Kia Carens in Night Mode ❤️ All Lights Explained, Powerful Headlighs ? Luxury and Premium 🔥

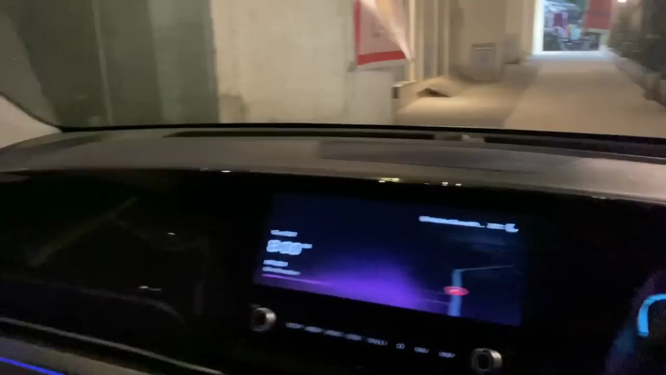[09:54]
अभी आप देखो, सामने, अभी गाड़ी की कोई भी light नहीं जली है, आपकी जो, ये हो जाती है, headlight या DRL, कुछ भी नहीं,
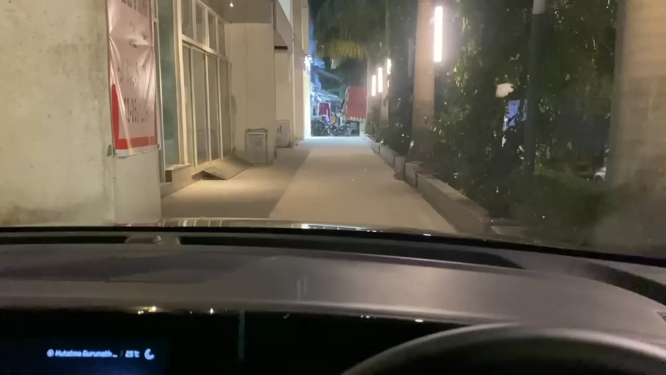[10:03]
अब पहले सिर्फ DRL यहाँ पर, मैं आपको जला के दिखा देता हूँ, ये देखिए, ये DRL है, ठीक है,
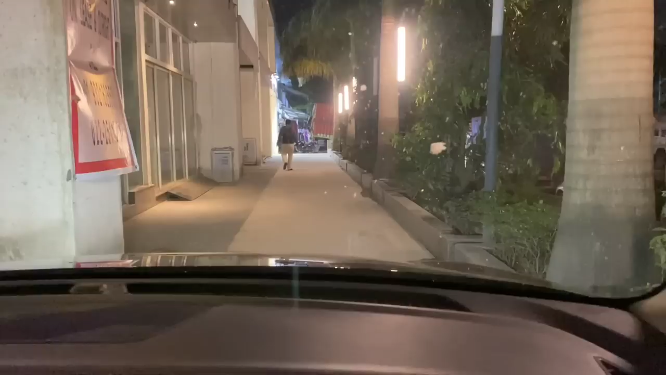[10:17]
अगर मैं तोड़ा long shot में दिखा हूँ, ये देखिए,
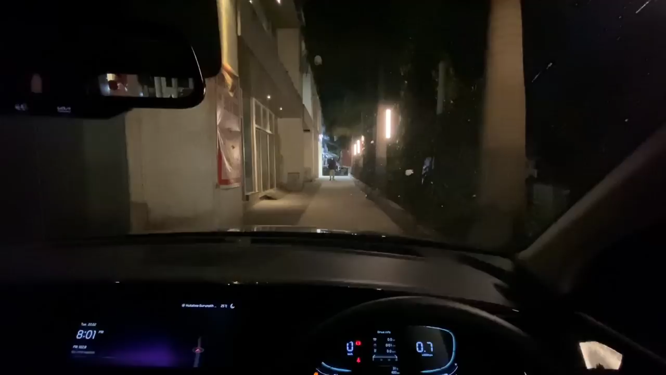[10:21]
ये DRL है, ठीक है, अब मैं आपको फॉग लाम जला के दिखाता हूँ, ठीक है, ये आपके fog lamp हो गए यहाँ पर, ठीक है, तो आपके DRL डिम हो जाती है उसमें, तो ये fog lamp है, अगर मैं बंद करके दिखा हूँ, ये देखिए, ये fog lamp है, उसके बाद अगर मैं headlight का low beam है,
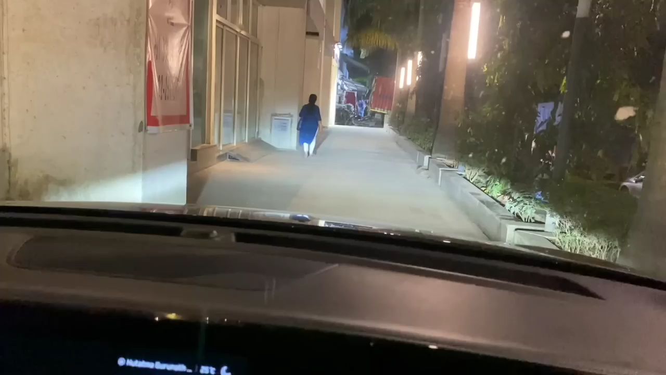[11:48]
केरेंस में, भाई, थोड़ा वहां पे न, lights जादा हैं, इसलिए थोड़ा आपको समझ दिए आ रहा, है, बट स्टिल, ये powerful lights हैं, बहुत अच्छी lights हैं,